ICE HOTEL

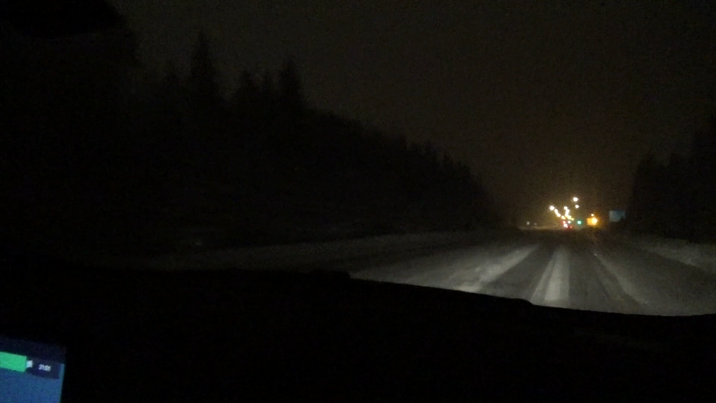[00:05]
We are literally driving in the wilderness, just trees and the highway to get to the igloo.